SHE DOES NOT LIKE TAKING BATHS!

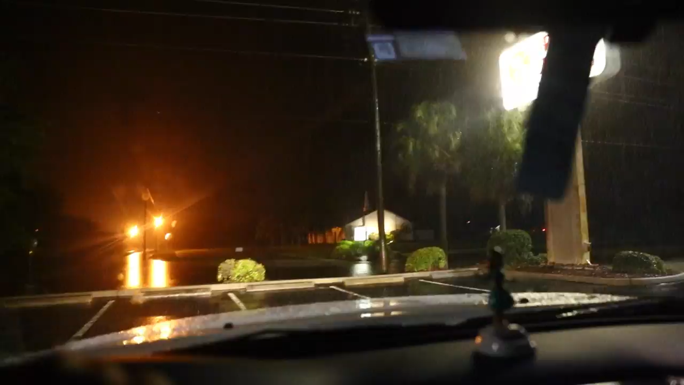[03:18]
Wait for it. Our road to get to our house is completely underwater.
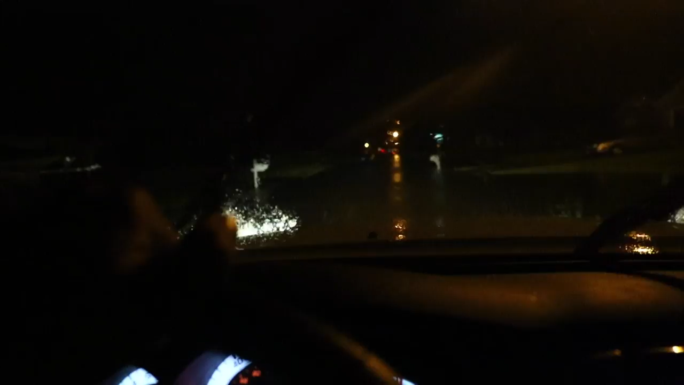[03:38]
Look at this. Woo! Oh, my God.
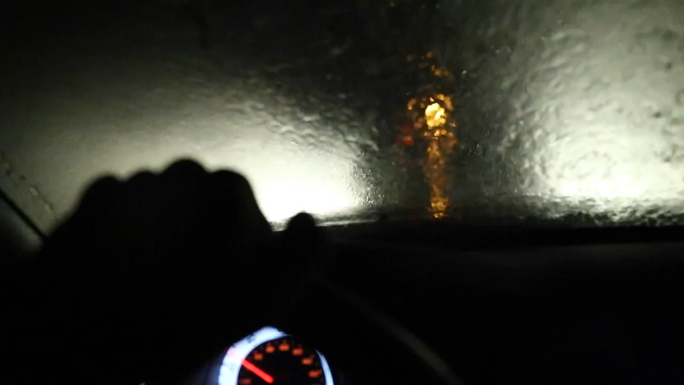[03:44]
You're everywhere! What? Oh, my God. The roads are flooded.